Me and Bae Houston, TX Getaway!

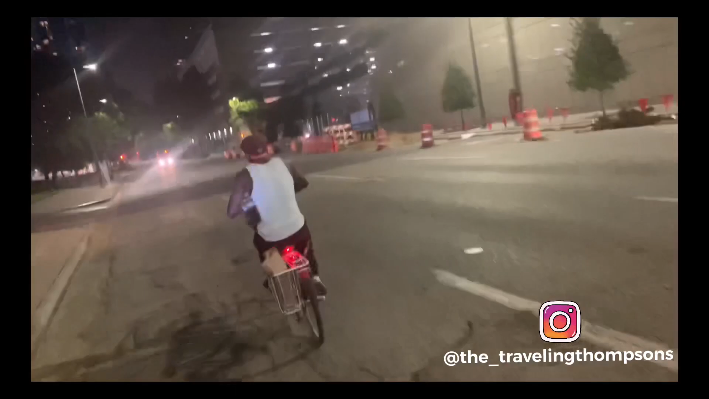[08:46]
We should really be on the sidewalk, but I couldn't do it. We out here on these bikes, y'all.